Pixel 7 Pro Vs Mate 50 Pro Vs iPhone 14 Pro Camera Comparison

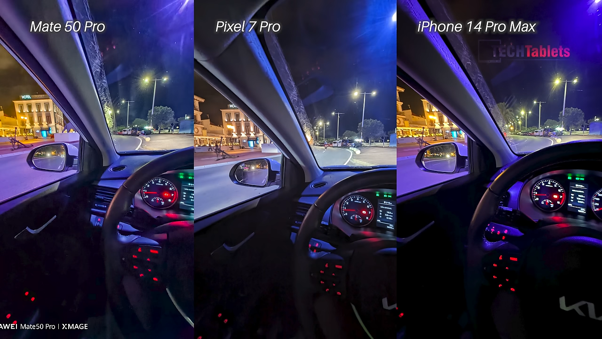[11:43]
ultra wide cameras again this time inside the car i think it is the iphone 14 pro max it seems to have the better ultra wide in low light it just looks a little bit more natural to me there is definitely a lot less noise when you look at the black areas like the door look at the door with the pixel 7 pro and the mate 50 pro there's a lot of noise coming